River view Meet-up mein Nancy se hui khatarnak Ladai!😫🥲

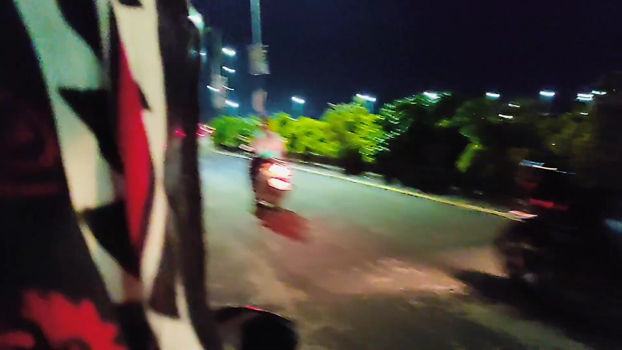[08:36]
तो गाइस अभी हम लोग चल रहे हैं गाइस कहाँ, लाइटनिंग अच्छी आ रही है गाइस।
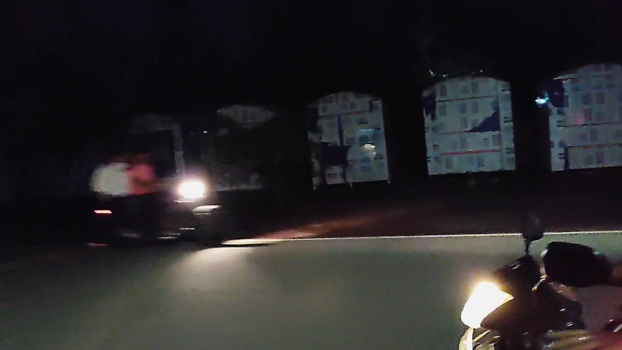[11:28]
ठीक है बाप रे, ब्रेकर में फंसवा दिया हमारा ब्रो तो।